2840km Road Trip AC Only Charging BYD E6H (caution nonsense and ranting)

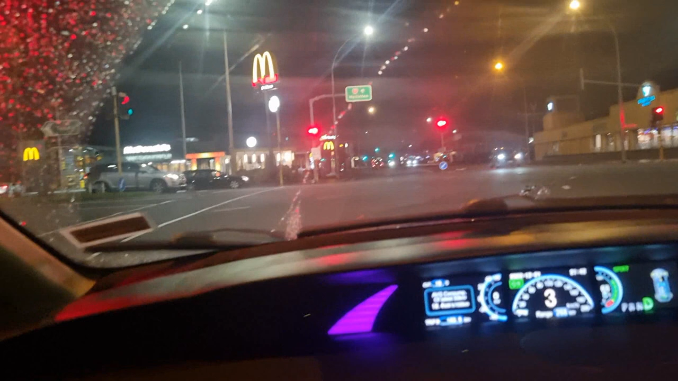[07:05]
And then we will drive to Raglan where there is an AC fast charger.
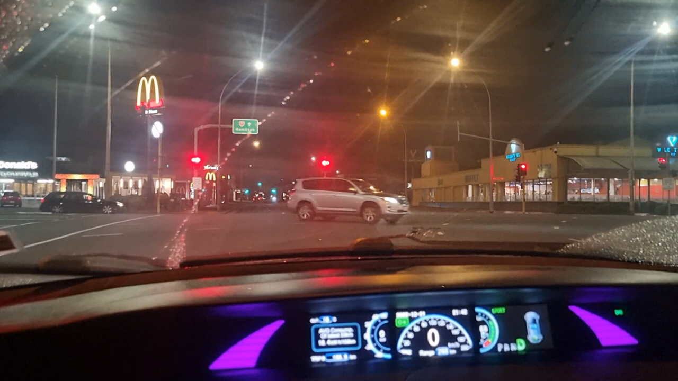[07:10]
And we'll charge there and meet up with a friend for breakfast. So you know you can drive from Tauranga via Rotorua to Hamilton and then to Raglan on a single charge. It's really getting to the point where it's not such an issue anymore. I remember trying such journeys before in our leaf. And you know you'd be charging three or four times. That was still fun though. So we're going to pull over this BP here.
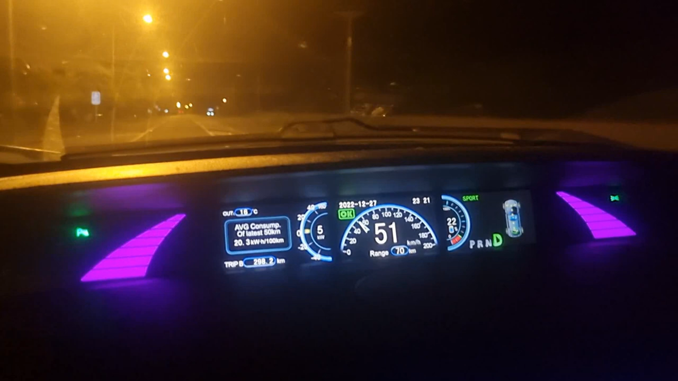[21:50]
We've got about another 70Ks to go. And we've got 70Ks left on the gasometer.
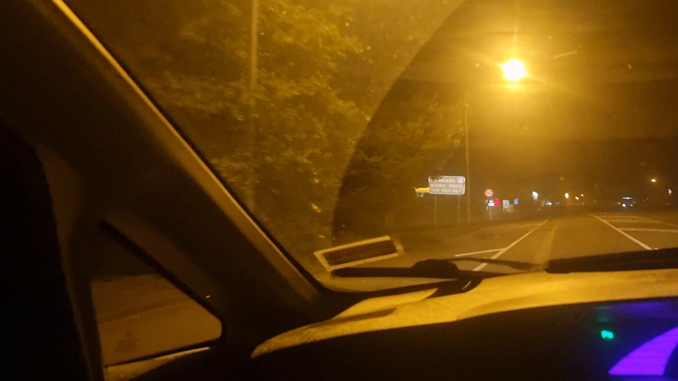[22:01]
So, you know, it seems like we'll probably make it. We are quite a far, we are going, we'd easily make it to Christchurch itself. But we are hoping to go home. Which is just about 8Ks from Leaston. Which is about 30Ks south of Christchurch.
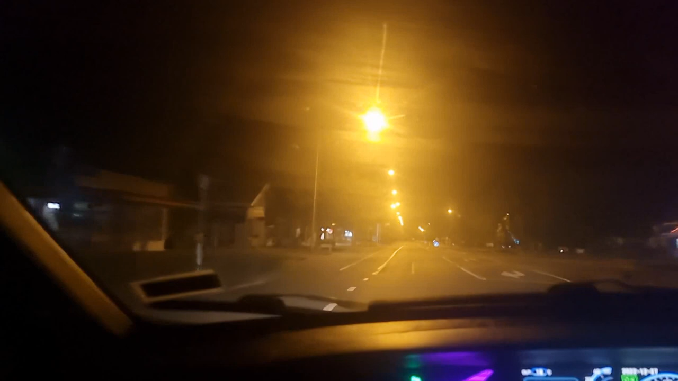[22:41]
I've ended up at home with about 25%. It took us about, about 10% to get from Picton to Blenheim. So, you know, it does make a difference. But still, it looks like we'll probably get there. Probably. So, we have pretty much managed to Christchurch now.
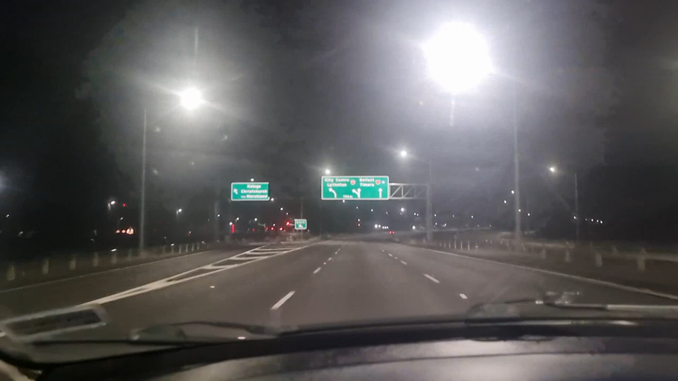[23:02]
We're just entering, I guess, the city limits at the, on the motorway.
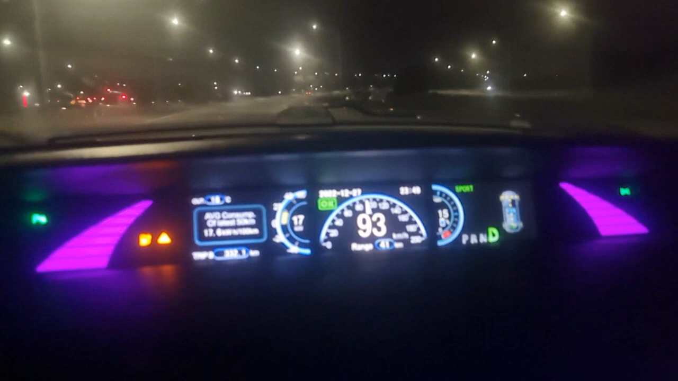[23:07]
We've done 332Ks so far. We've got 15% state of charge remaining and 41Ks.
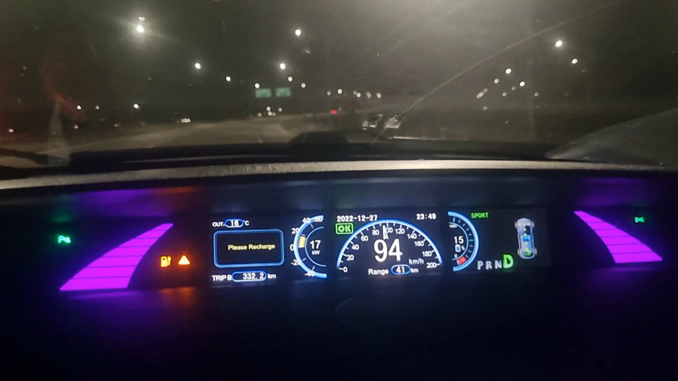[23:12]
So, we're going to make it to Leaston pretty easily, I think. So, yeah, successful trip. I mean, you can certainly drive from Wellington to Christchurch in an E6. Relatively comfortably. I mean, 15% is fine. We'll probably have about 6% when we get home, I think.
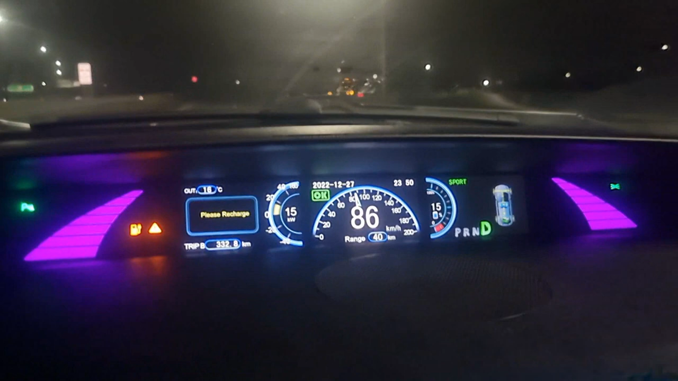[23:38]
But, I'm comfortable with that. Considering it was raining and windy. And I did drive it a little bit inefficiently at the beginning of the trip. I have slowed down a lot. Yeah, it does require you to drive conservatively to do that kind of distance.
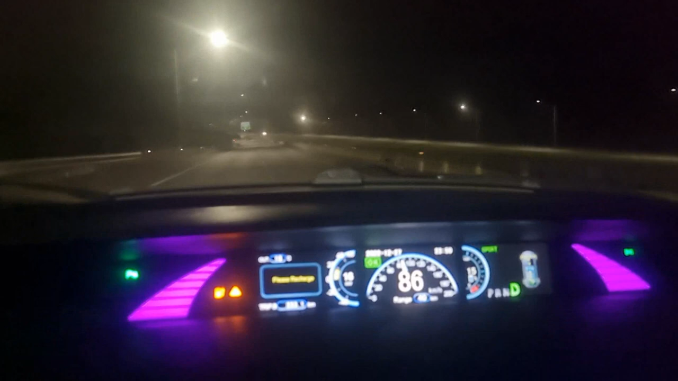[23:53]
In those conditions.
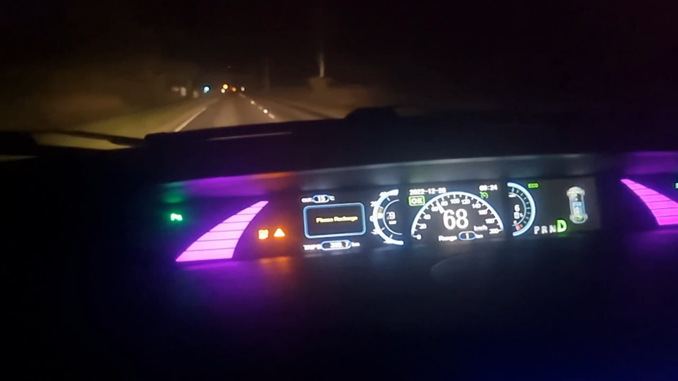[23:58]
So, we're pretty much home now. We have done 370Ks,
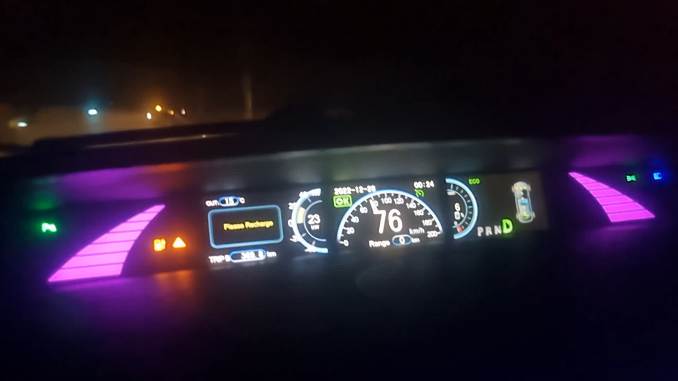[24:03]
pretty much exactly on this final leg of the journey.